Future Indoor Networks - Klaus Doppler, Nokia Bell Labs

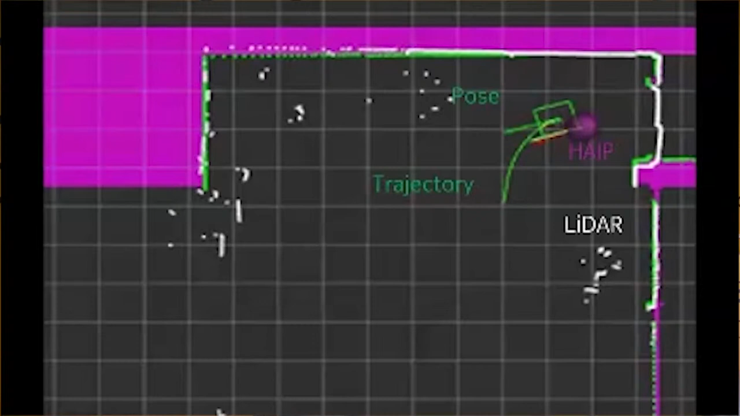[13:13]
And with all of that, it can navigate even in complex environments, so like this.